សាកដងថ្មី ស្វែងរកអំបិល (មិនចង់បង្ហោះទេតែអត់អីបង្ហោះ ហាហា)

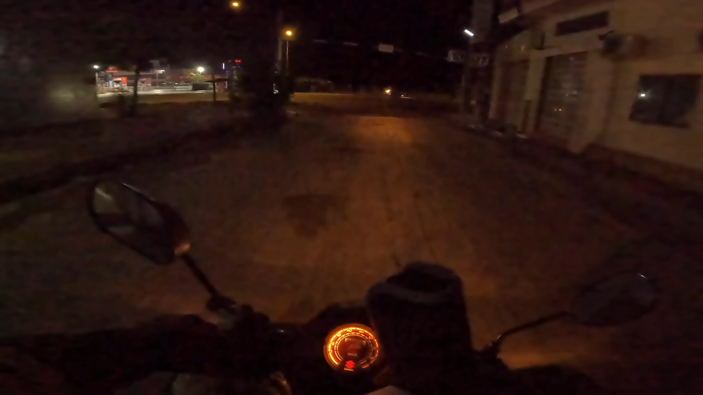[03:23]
ពេលនេះតអង្គសោ1ម៉ោងជាងហើយកោដៅលេងនៅកន្លែងអង្គសោនោះមានបងម្នាក់គាត់បុកប្រ
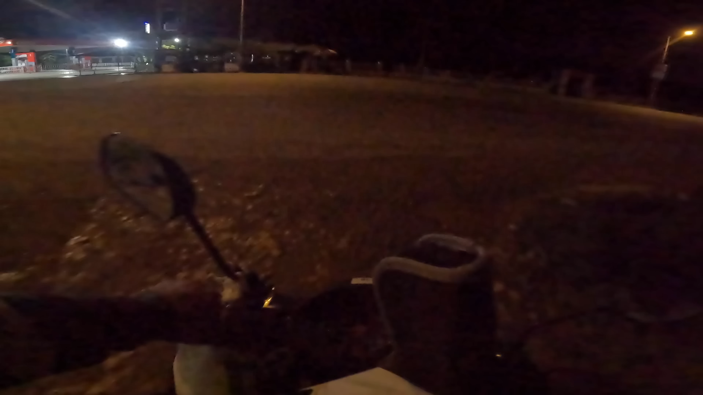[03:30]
ឡងមួយមកដូចនៅជិតសោអង្គសោអញ
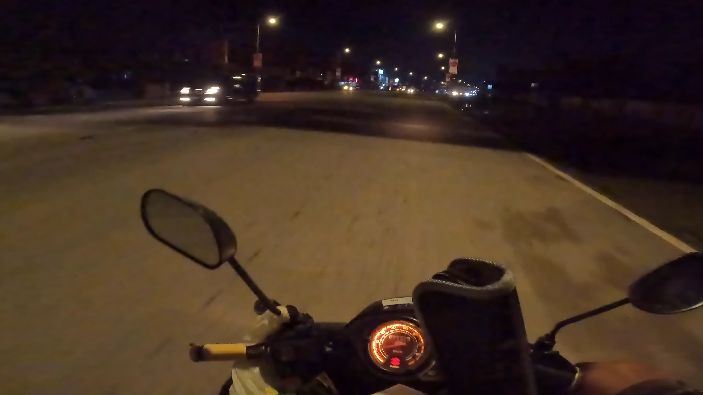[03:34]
្ចឹងយ៉ាតើគេត្រឹមអង្គសោពុះអង្គសោដល់ផ្លូវបំបែកនេះតបាយអត់ទៅបឹងទាទៀតទេបឹងទាអស់ចិត្តហើយទីទីដាច់ភ្លើង
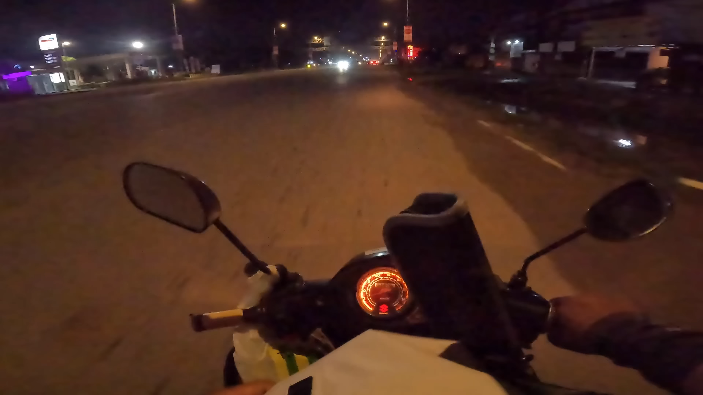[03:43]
ម៉ូតូនេះតាំងពីឡើងមកហើយអមាល់ហើយខោយយើងមុននេះ